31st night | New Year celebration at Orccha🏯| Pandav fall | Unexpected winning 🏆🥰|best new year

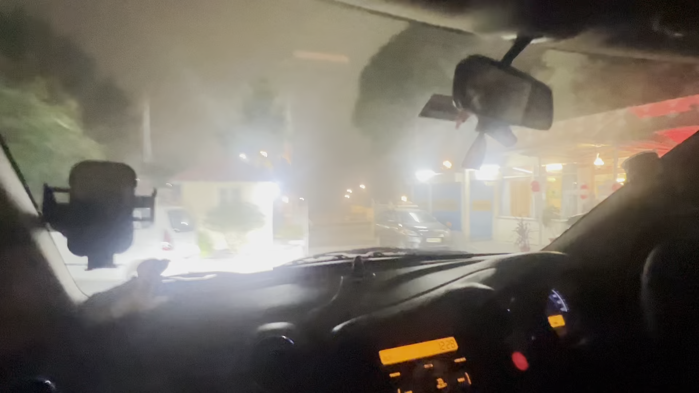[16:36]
Let's go! ये है वो रिसेप्शन जहाँ पे हमने टिकट्स लिए थे
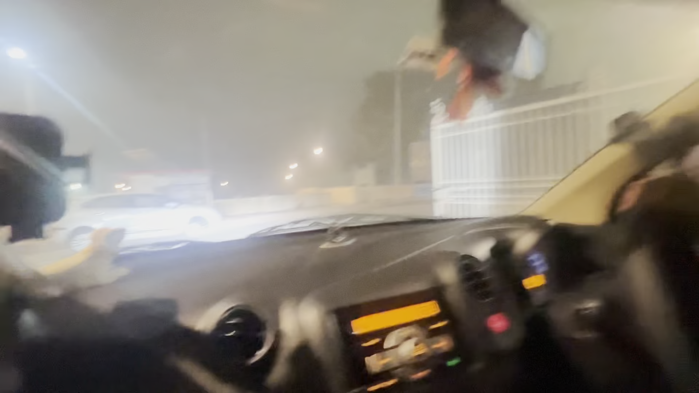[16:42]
हाँ दिख तो अच्छी रही थी उतर के
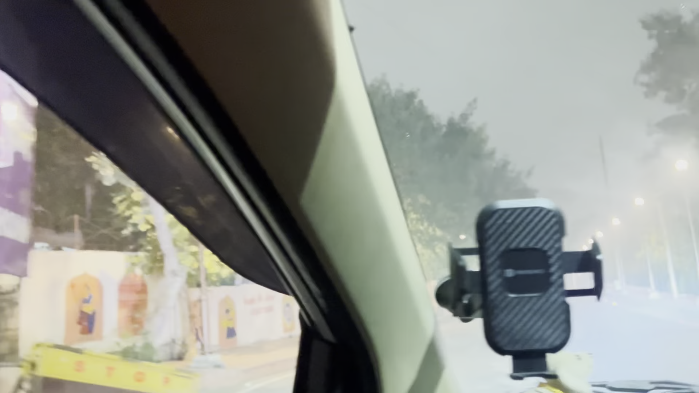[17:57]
लाइटिंग हो गई है सब जगह कि ऐसा लग ही नहीं रहा है कि वो है